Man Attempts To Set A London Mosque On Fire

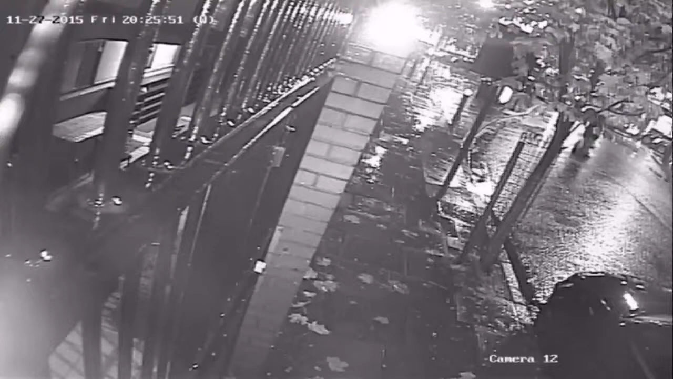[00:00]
CCTV footage shows a man acting suspiciously outside Finns Repark mosque on Friday.